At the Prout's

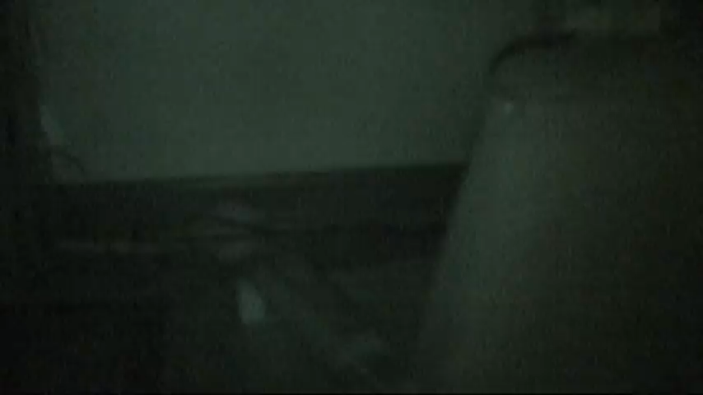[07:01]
It sees at night, so you can go take your see you your uncle at night. Even in the dark hallway.
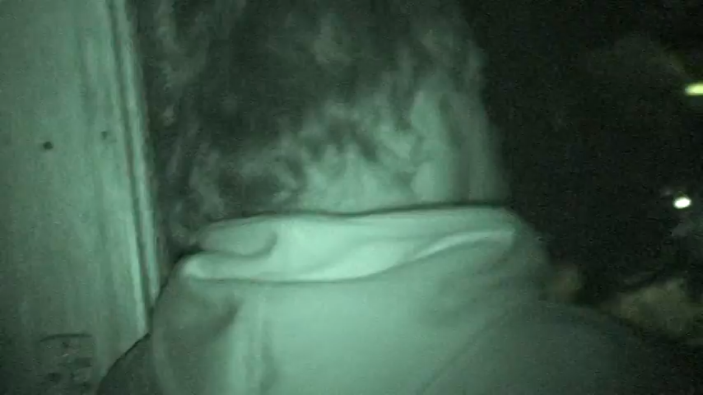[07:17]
There's Uncle Chris. Say hi to the camera. This is Uncle Chris.
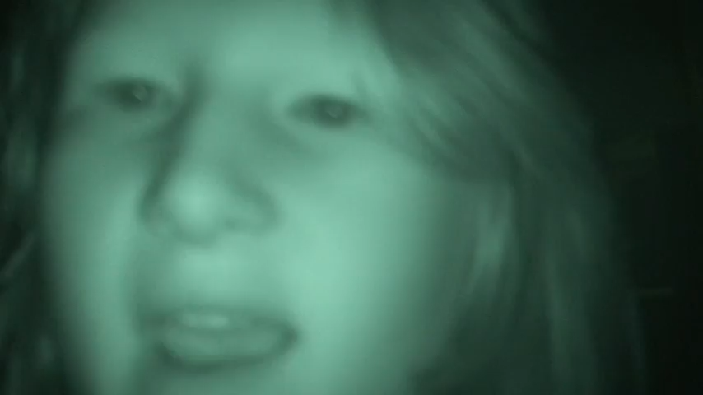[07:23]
Antonia, I'm on the phone, please. Well, my eyes are messed up. What? What'd you say? I look like a doll. Look at me. Yeah, you. This is so cool. I look like a perfect Malibu Barbie.
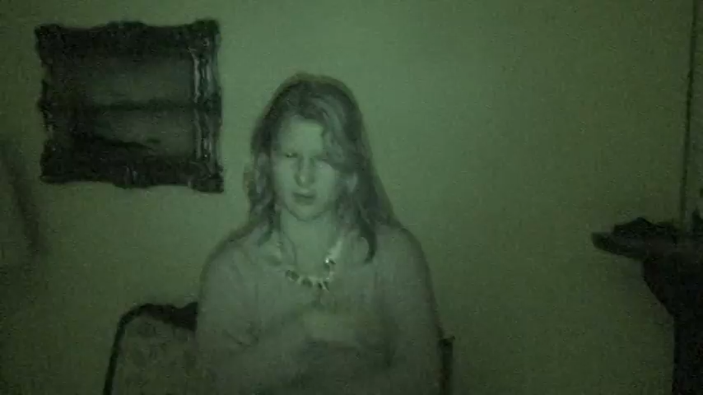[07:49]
See, you all look like a perfect Malibu Barbie. You're in the light. Gotta go over here. No, it still got a picture of you. It throws out light. See, isn't it beautiful?
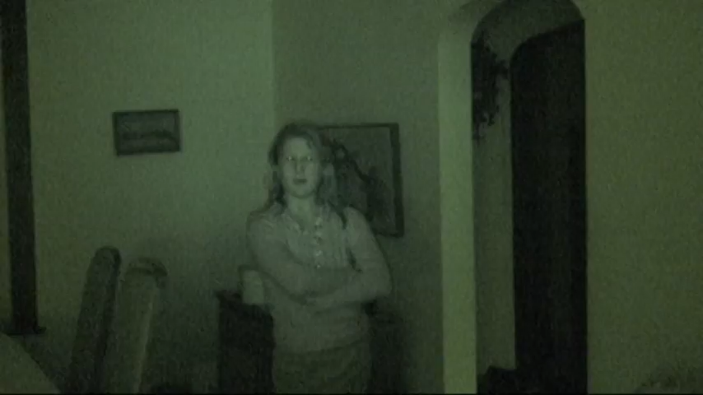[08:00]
I look like a Barbie, don't I? I have no comment about that sort of situation.
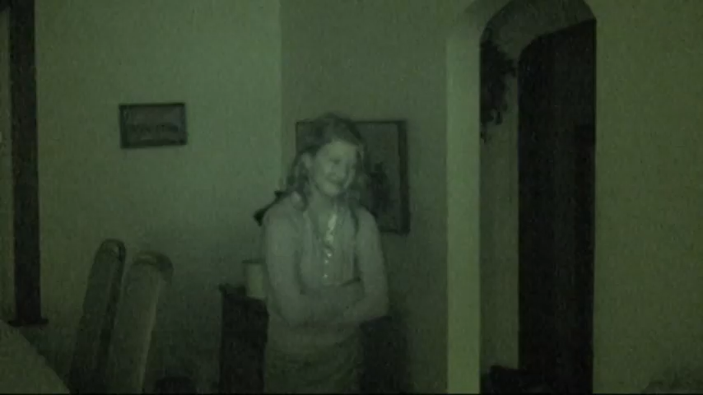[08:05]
Dude, let's go see where Uncle Chris is. Turn that off and you're back in the light. How, though?
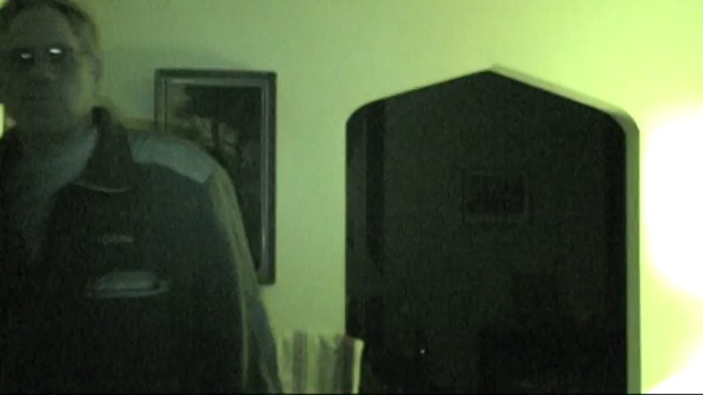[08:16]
This little button right here. Right here. Got there, it. It's off, and that's for nighttime. Got it. Thank you.